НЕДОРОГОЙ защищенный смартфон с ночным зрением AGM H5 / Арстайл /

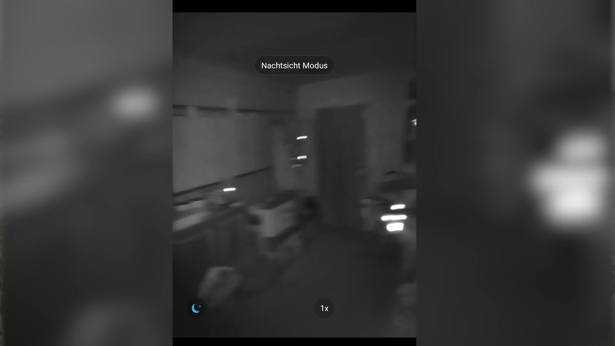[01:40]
глазами ничего не видим полная темнота смартфон выручает я
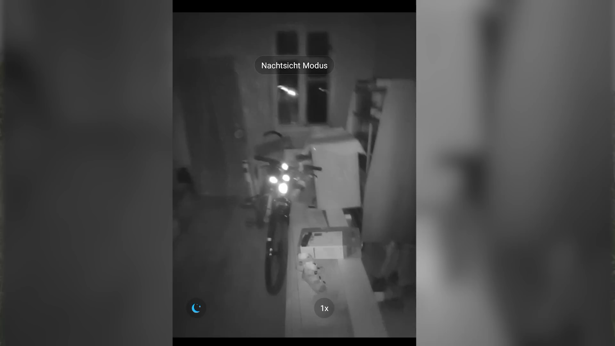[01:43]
специальный режим и пожалуйста в полной темноте вы с помощью него будете инфракрасное излучение классно вы все видите абсолютно темноте подчеркну я уже тестировал такие телефоны